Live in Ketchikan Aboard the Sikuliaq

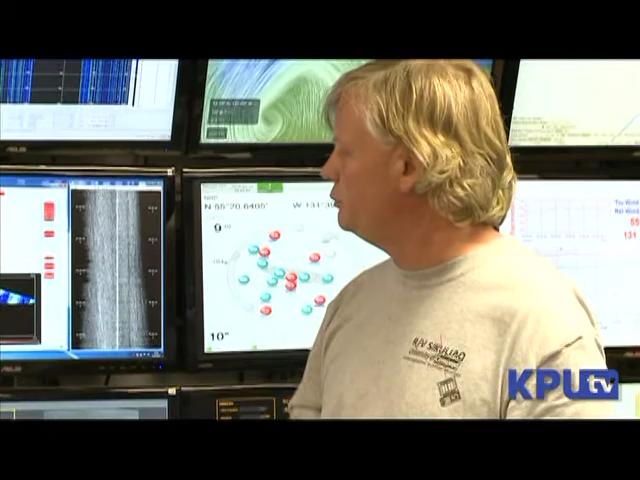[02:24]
We have an array of hydrophones under the vessel that we look at sound that the ship generates, or it could be a far-field sound. We could maybe pick up some clicks or whistles from citations.